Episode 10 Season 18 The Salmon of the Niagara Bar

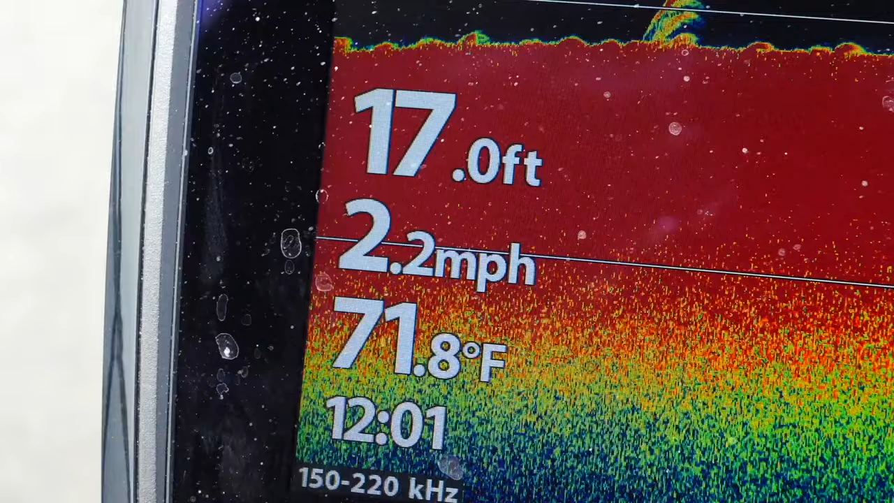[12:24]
On screen: depth 17.0 ft, water 71.8°F, speed 2.2 mph
Say I want to target 2.5 miles an hour, I'd set my kicker motor to be moving the boat about 2.3 miles per hour. Then I'm going to go to the bow, drop my electric motor,